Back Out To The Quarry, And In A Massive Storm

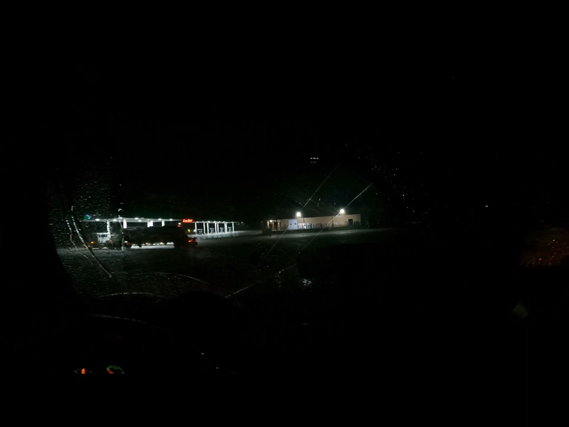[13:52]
well we just woke up the truck's getting pelted with hell I don't know if you can see it on the hood or not pretty much straight downpour getting pelted with hell a lot of lightning
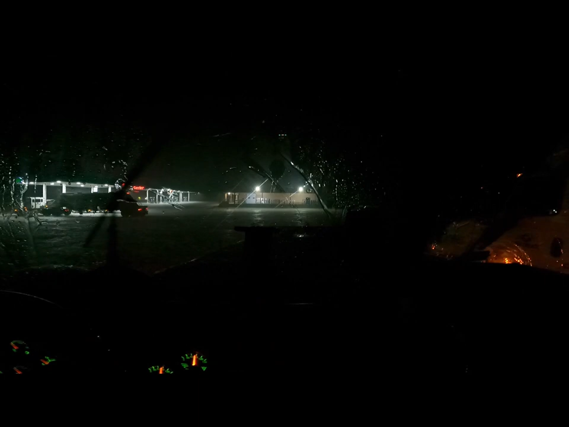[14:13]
it actually looks like I got snow on the hood of the truck the ground is just about covered
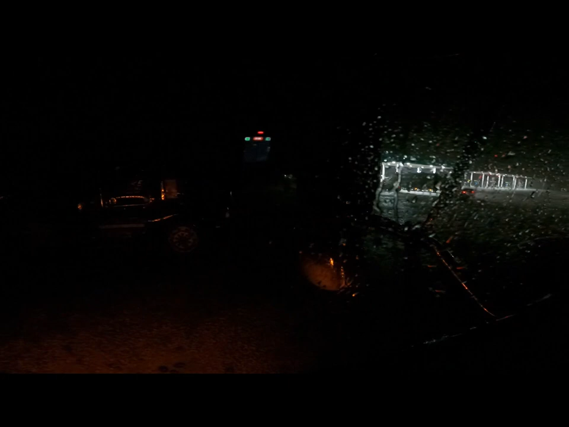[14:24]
the old black truck I don't know if you can see it on there or not we're not gonna leave until this kind of clears out a little bit that's for sure the lightning itself is
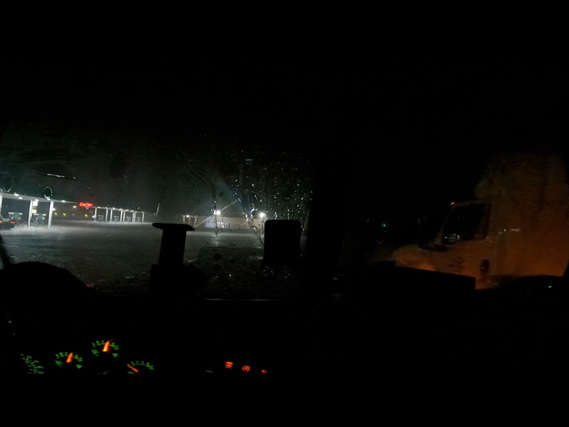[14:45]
enough to make you not want to leave because it sucks driving through lightning